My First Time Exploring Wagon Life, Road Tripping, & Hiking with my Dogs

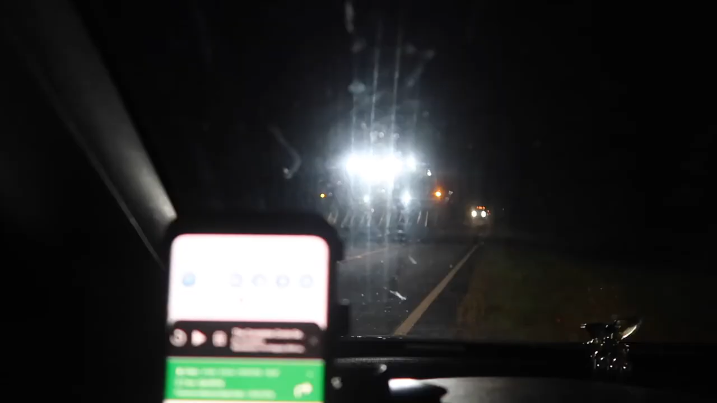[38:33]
What is that? Does anybody know what that is? I don't know what that is.